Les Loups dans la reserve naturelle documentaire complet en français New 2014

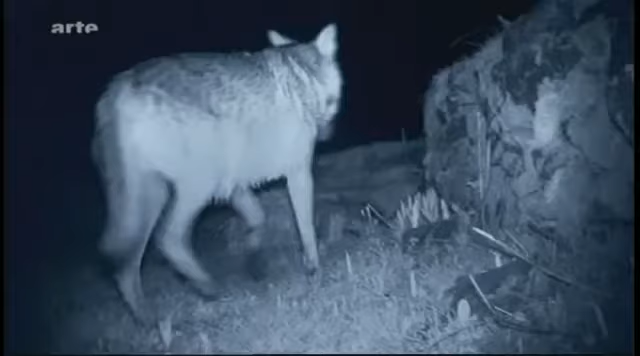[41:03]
L'animal semble avoir entendu le déclencheur car à la seconde photo, il déguerpit.